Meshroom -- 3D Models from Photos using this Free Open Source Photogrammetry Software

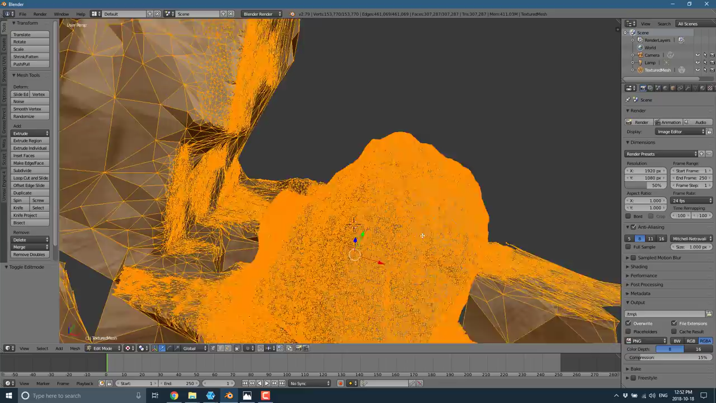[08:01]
So this is 300,000 faces on this particular object. So you're going to want to strip that down. And I'm going to show you how in just a second.
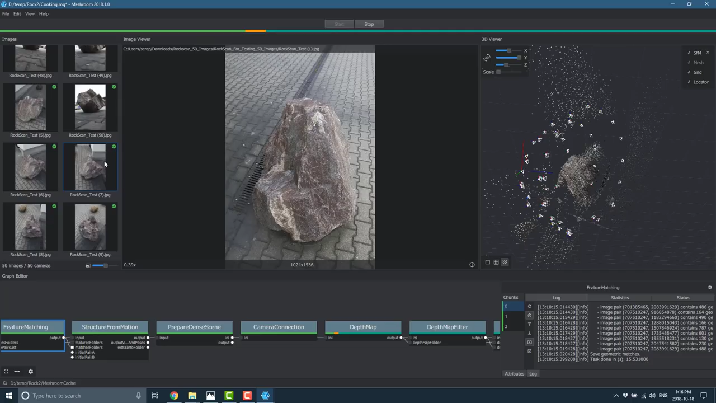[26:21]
And then if your own results don't work by this phase, as I mentioned, you've got an issue and start over. Also make sure that you check through here that there are green checks beside all of your images. And if there is no green check, use that particular image as an example of what it doesn't like in your images. All right. So that is it. I hope you guys found Meshroom interesting. There's a lot of opportunities here. Like I could really see you. And one thing I really kind of want to try is making a game model using clay. There's just something about that. I wouldn't mind doing like a claymation on a turntable that was rendered into 3D point cloud. I think that could be a really cool workflow. And especially if you're more of an analog artist as opposed to a digital artist, this kind of gives you a route to go.